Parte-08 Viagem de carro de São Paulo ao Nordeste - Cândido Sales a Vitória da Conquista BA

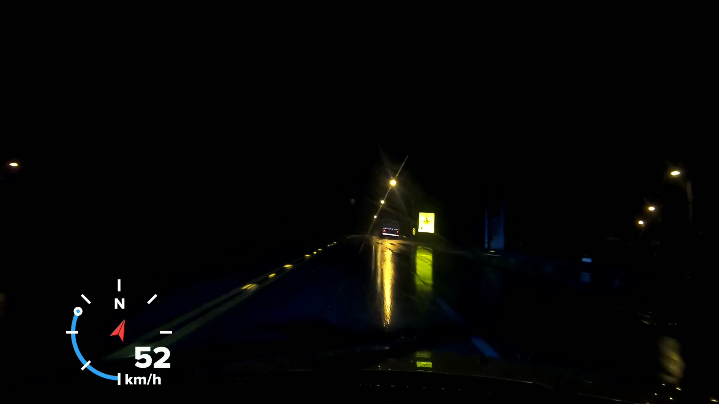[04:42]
Chuvinha aqui. Depois de Cândido Salles. Tá faltando 65km. Pra nós chegar, né? Deixa eu dar uma acelerada aqui, ok? Tá bem devagar, né? Mas tá aumentando aí. Caramba que parou o bom dessa carreta, hein?
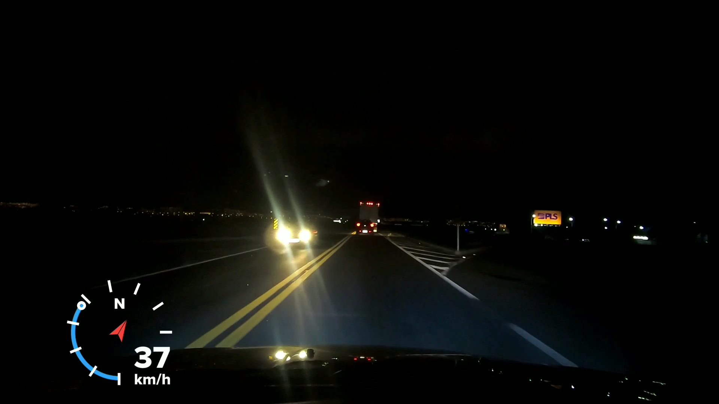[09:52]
Vitória da Conquista. A cidade tá cada vez maior. São 7h40, né. Pegamos aí um tranço de caminhão, velho. Nossa, não tinha como fazer outra passagem, porque era intenso. E aqui também não dá pra fazer outra passagem, porque tem uns radares aqui. A gente não quer tomar multa, né. Se o carro ia daqui de Vitória da Conquista, eu tô vendo que ele não quer fazer outra passagem, então eu não vou, né.
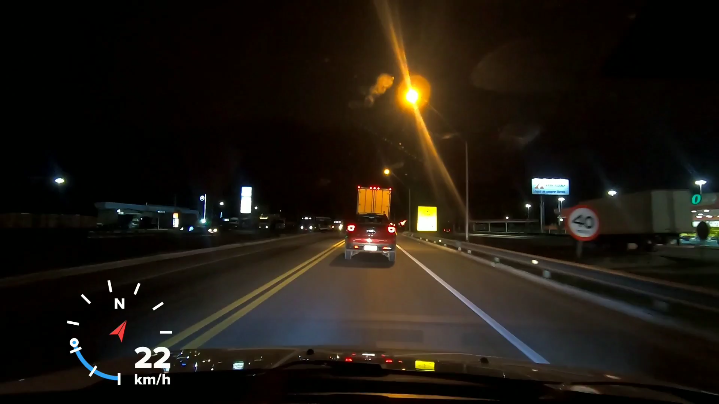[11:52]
Conseguimos chegar aqui em paz. Não tivemos nenhum susto, nada. Graças a Deus, hein. Viemos aí com consciência. Não abusamos aí da sorte, né. O que esse cidadão vai fazer agora? Aqui tem uma saída pra onde? Anel viário. É. O meu Google Maps tá mandando eu... O Google Maps não. O Waze tá mandando eu... Eu ir por aqui, ó.
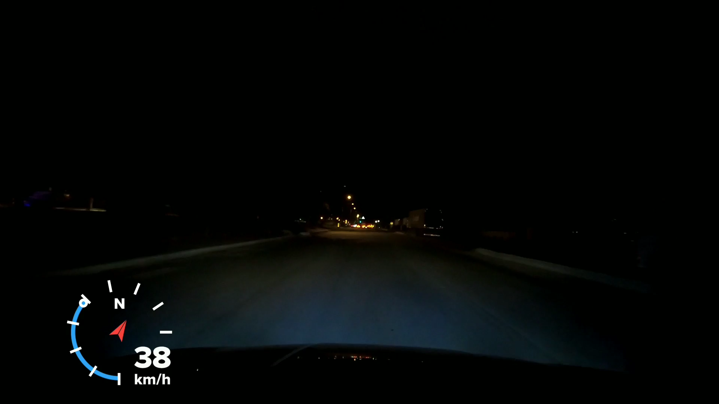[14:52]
Esse é o quebra-molas, mano. Não é só a faixa mesmo, né, que dá até medo. O quebra-molas é o tamanho da faixa do pedestre. A largura dele. É. Aqui, aqui já é a rodoviária, já, do lado direito. Rodoviária. São sete e poucas da noite. São mesmo a rodoviária. Olha aqui, né, ó. Olha o tamanho do quebra-molas da criança.
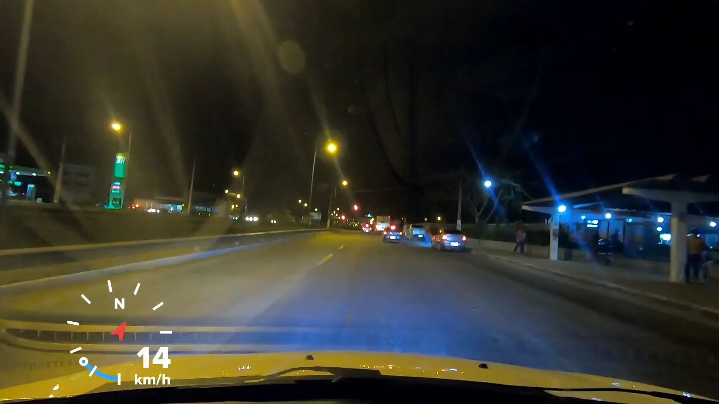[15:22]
É porque a rodoviária é aí. Isso, a rodoviária é aí. E aqui fica umas garotas de problema à noite. Rapaz, aqui fica uma bocada à noite, hein.
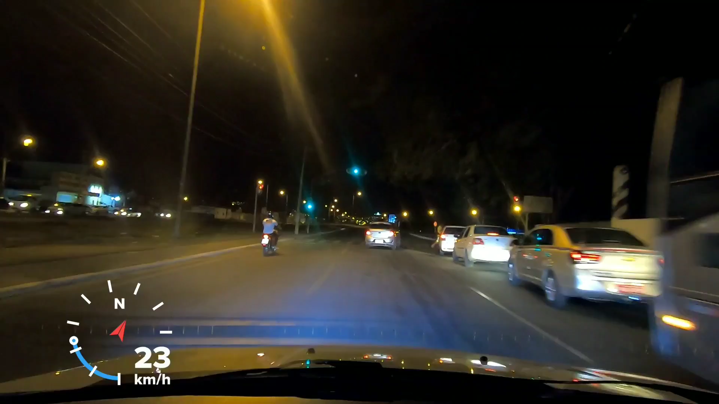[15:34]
O negócio é tenso à noite. Pera aí, velho. Só pôr certo aqui. É. Eu nunca passei por aqui. Se vocês acreditam, é a primeira vez que eu tô passando por aqui. Você acredita? Nunca passei aqui. É porque eu também nunca tinha porra nenhuma quando eu morava aqui, né. Ui, olha o tamanho do danado aí, ó. Olha o tamanho do danado aí, ó.
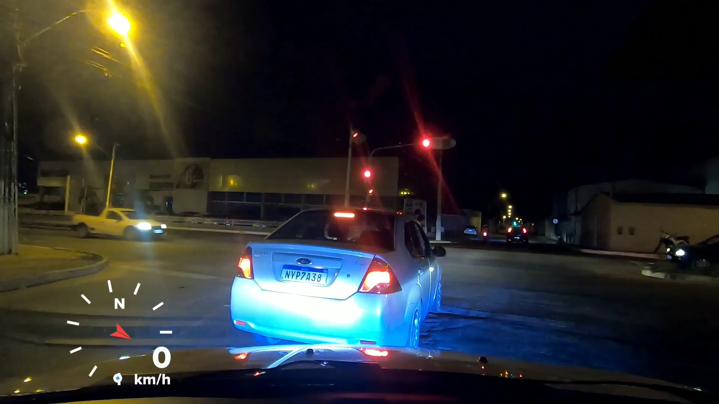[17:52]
Aqui é o que? A Bartolomeu de Gusmão.
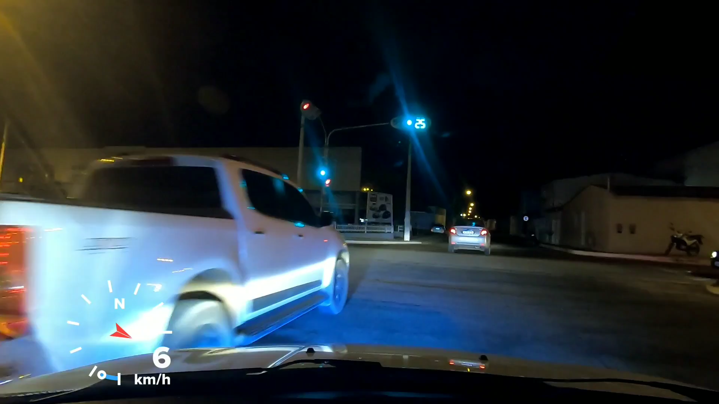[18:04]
O que eu tô mandando eu entrar aqui? É aqui mesmo. Bartolomeu de Gusmão. Aqui eu já andei muito, hein. Tinha uma casa de show aqui na frente. Olha lá. A pirâmide. Aqui mesmo, aquilo ali não é... Eu também. Ou é uma árvore também, porque tá bem longe.
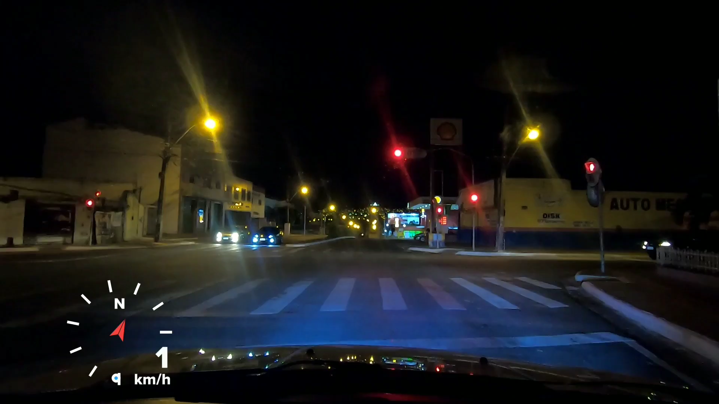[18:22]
Acho que a imagem aí não mostra não, pessoal. Não aqui. Ah, não. Não tá mostrando não. Tá. Aqui, pessoal, aqui é perigoso, hein. Vou até travar meu vidro aqui.
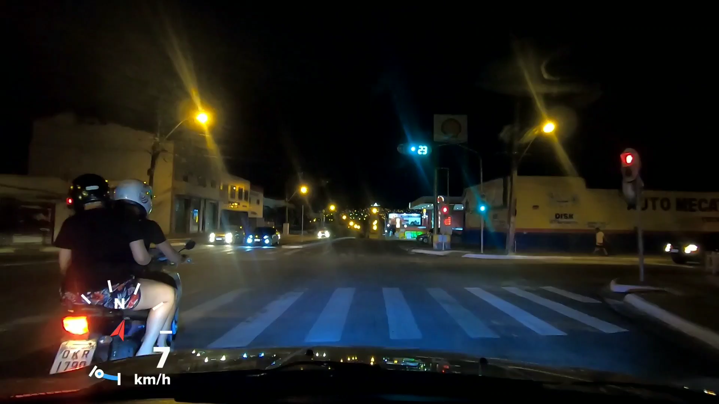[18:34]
Aqui é uma cidade muito perigosa mesmo. Muito violenta, velho. Já perdi muitos amigos meus.